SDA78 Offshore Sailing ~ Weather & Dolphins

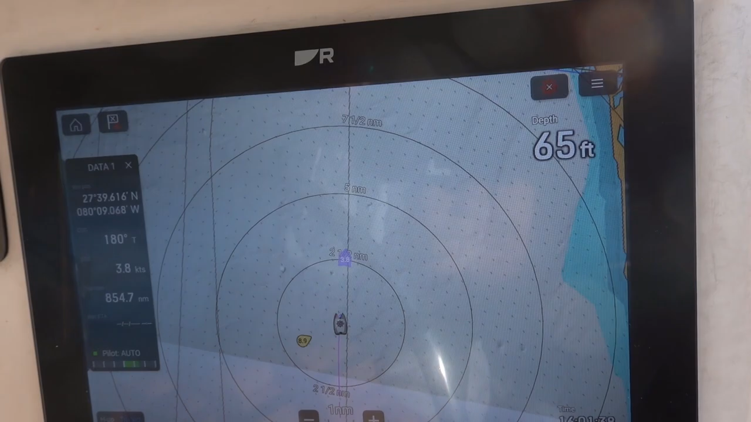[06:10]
Not a lot of wind, but with a little bit of current behind us and
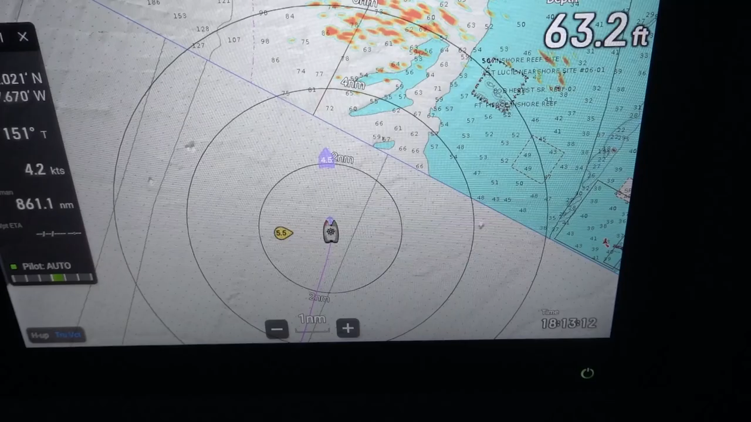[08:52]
On radar, this is the storm cluster here. There's us. You can see from my track, I have turned us offshore to try and go around it.
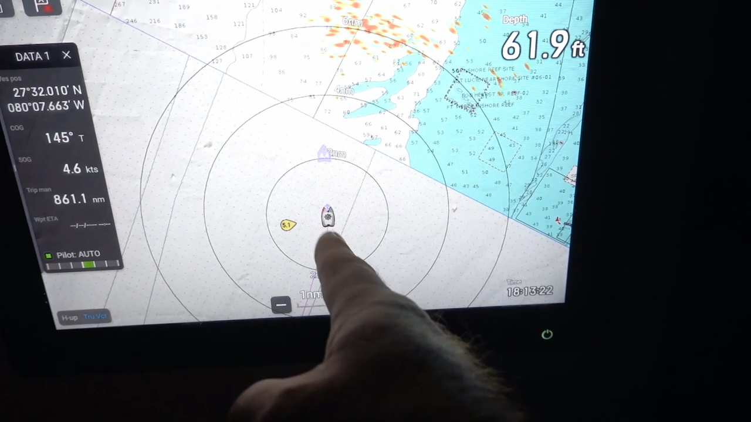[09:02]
I'm gonna try and catch that outside edge if we can get there quick enough.
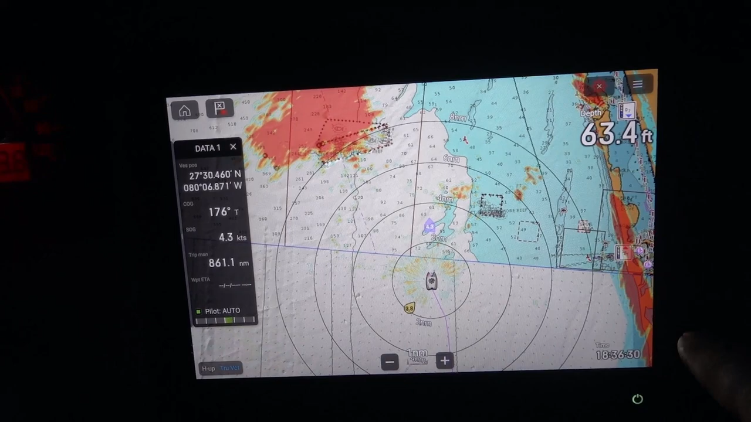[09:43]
All right, I've switched the radar to weather only, so you can see the squall. There's a line along the shore here. A little bit of activity here, but there's the big body of the squall. So I was heading out that way to try and go around it, but it appears to be moving off.
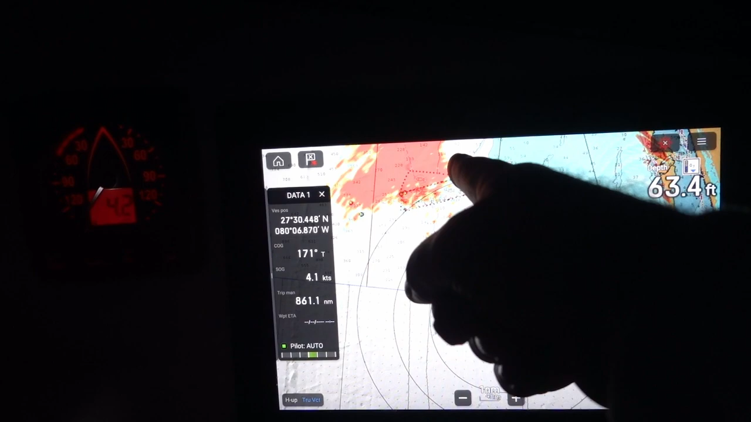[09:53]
The more I look, the more it's moving over offshore. If that's the case,
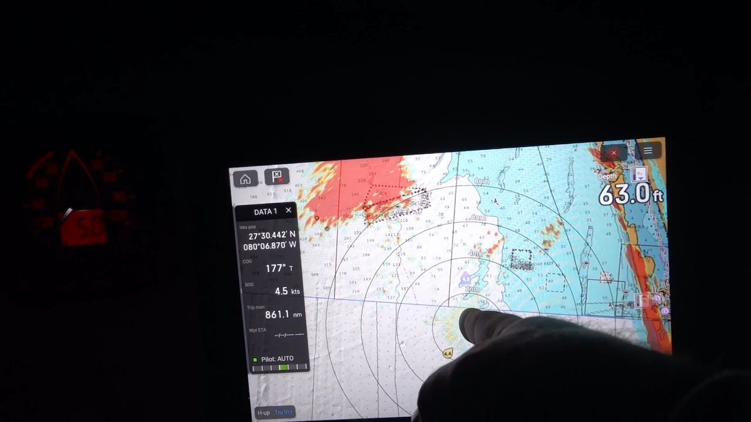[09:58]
we're in good shape to come up and stay on course this way. We'll see how it tracks. The problem with squalls is they don't track the same direction as the wind. They track by growing from the center.
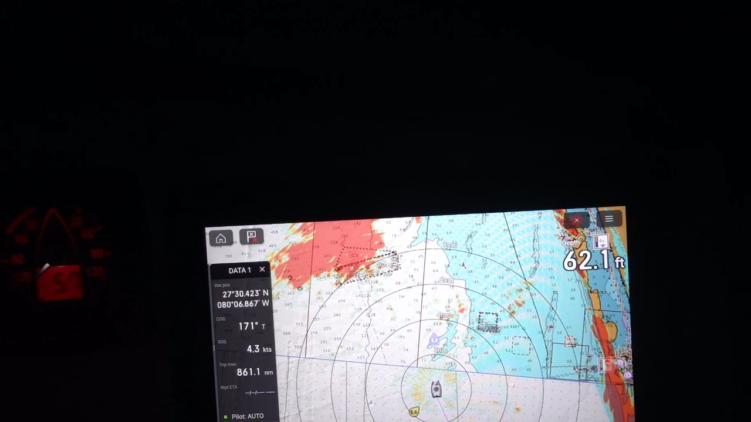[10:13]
So lots of lightning, lots of thunder, lots of excitement.